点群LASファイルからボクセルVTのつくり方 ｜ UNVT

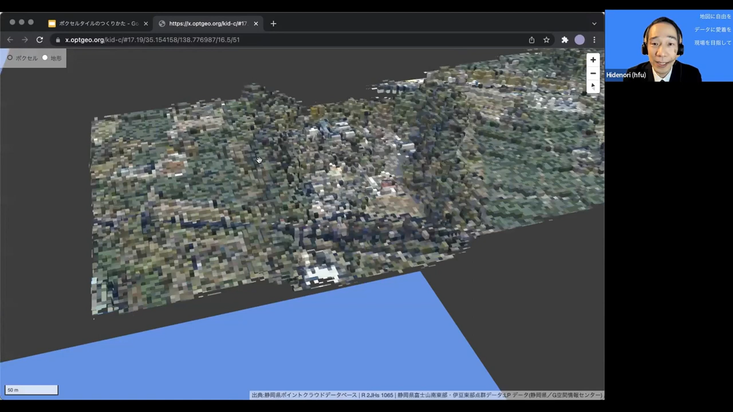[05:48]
こんな感じですねウェブブラウザで割とこんな感じでよく動くような構造物なんかは割と見やすいということでこういったものを作っています